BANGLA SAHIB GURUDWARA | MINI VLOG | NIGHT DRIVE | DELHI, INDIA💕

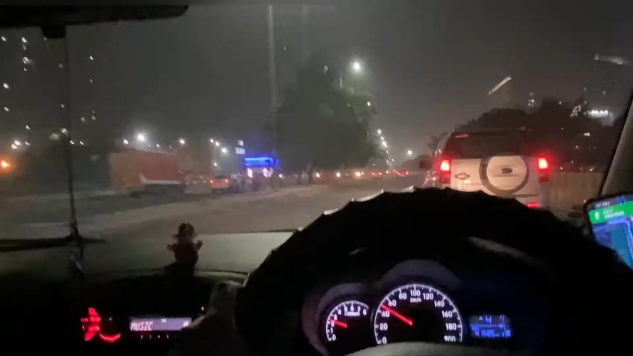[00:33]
in dillie in dillie is the only thing that people don't drive the car from the speed camera I don't want to drive the car, and it's a lot of fun,
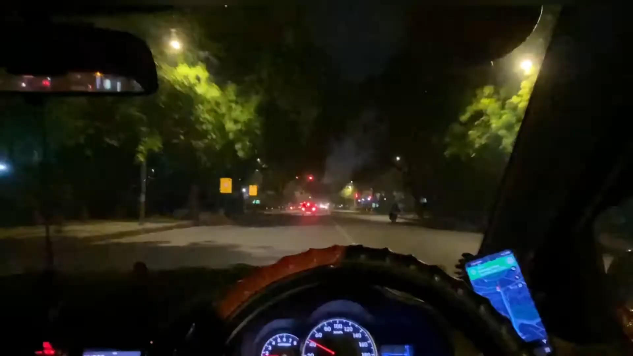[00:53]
like our speed is 40, and people signably follow, so it's a lot of fun, so finally,
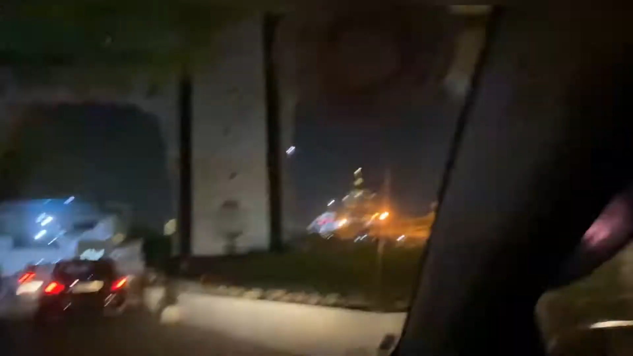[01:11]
and now the car is sitting in the basement in the parking area, and the other thing is that the car is free, it's free, it's only you keep the car in the car, if you call it,
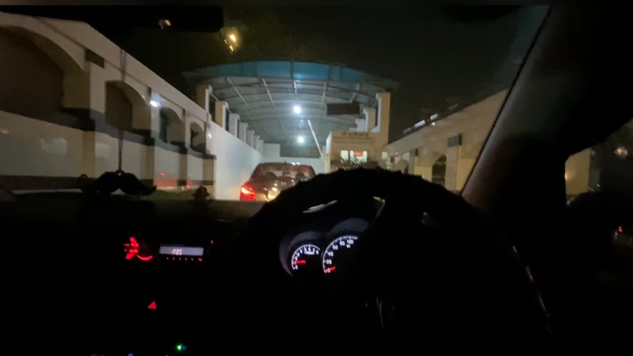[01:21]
it's not free, so now we're going to the basement,
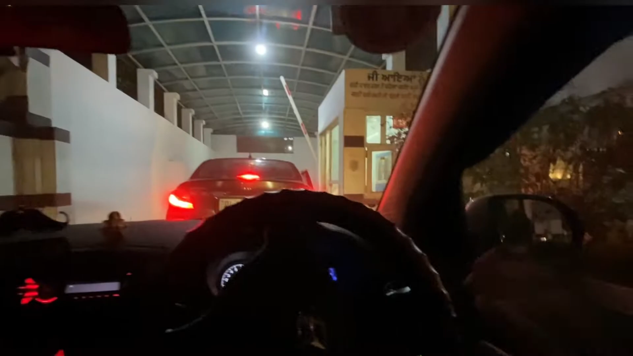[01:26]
so we're going to the entrance there,